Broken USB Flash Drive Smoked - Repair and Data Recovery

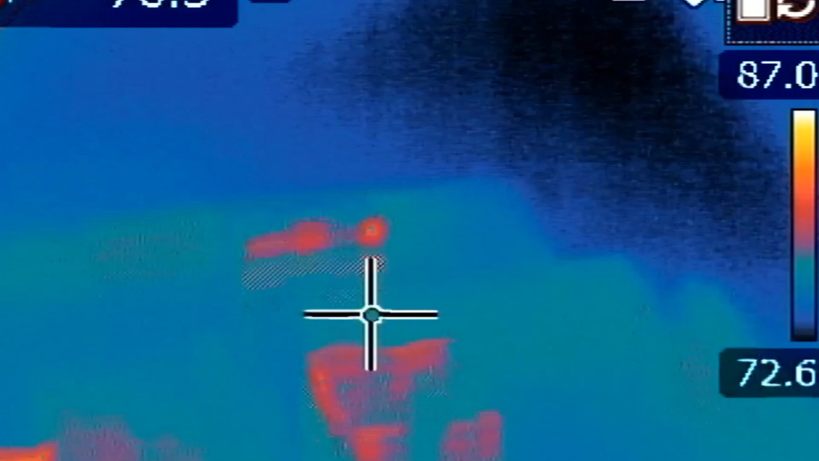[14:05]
gonna jump over to our thermal camera the flash drive is right over here that's
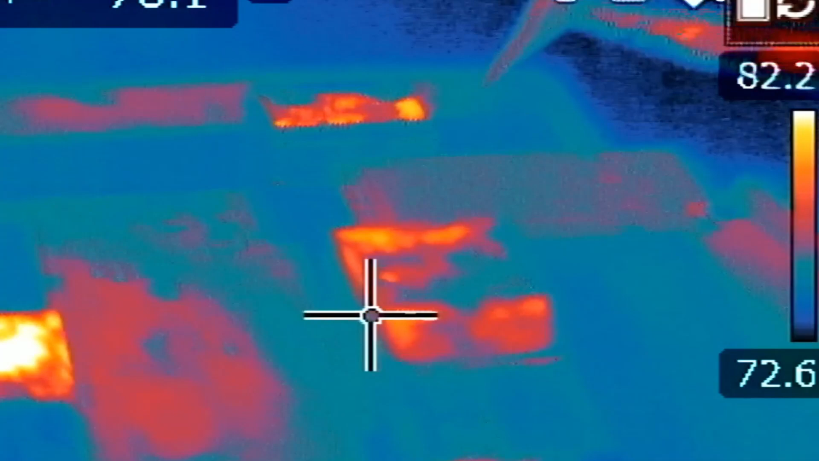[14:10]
the NAN chip and we're gonna inject voltage at the other end of the
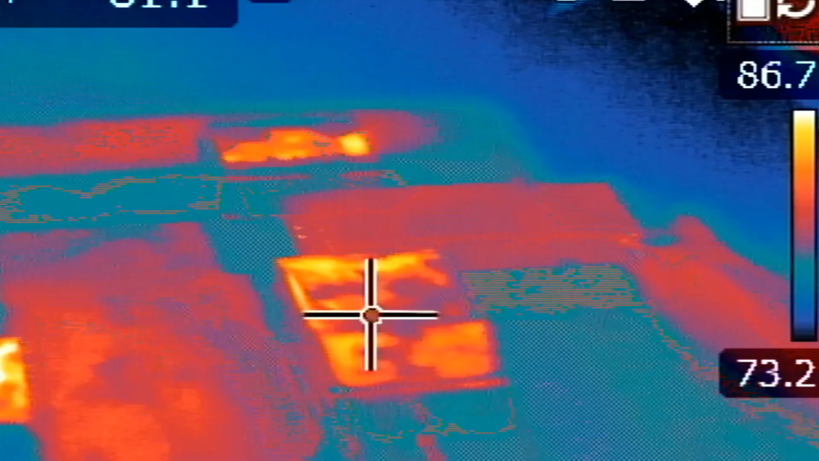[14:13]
resistors and see what is getting hot is getting hot on the board if I touch my probe look at this it's not the NAN chip but it could be a capacitor nearby or it could be the controller chip on the back okay